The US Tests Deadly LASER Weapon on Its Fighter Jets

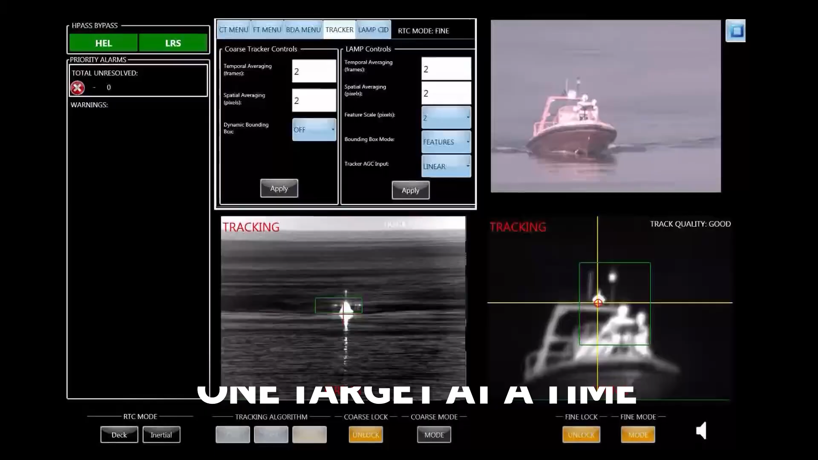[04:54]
Another cause of worry regarding the development of a laser weapon is that it can only aim at one target at a time. So in the case of multiple targets, lasers may not be the weapon of choice because it's highly unlikely that the targets will form a queue waiting to be blown out of the sky.